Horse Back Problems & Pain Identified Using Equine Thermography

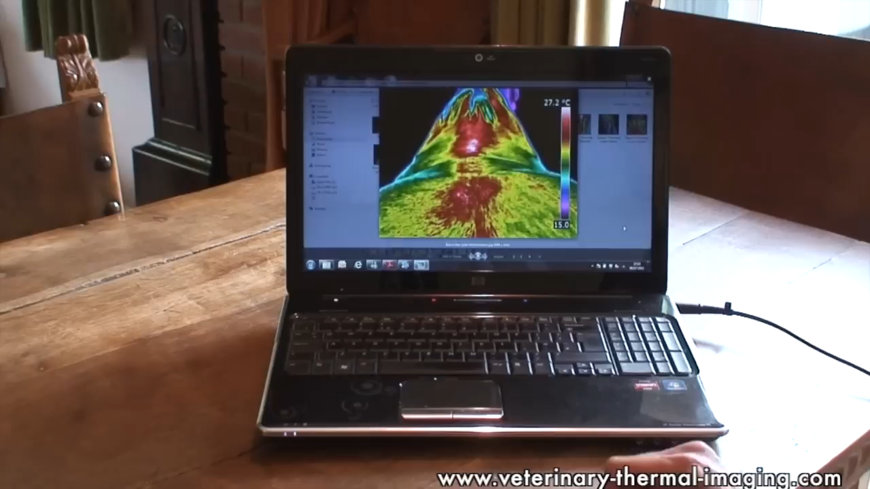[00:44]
On screen: scale top 27.2°C
This horse has suffered a fall across country over a fence and we can see a few hot spots underneath the saddle but more importantly an area indicative of inflammation over the sacroiliac joint. This is something that the vet and or the physiotherapist will want to take a much closer look at.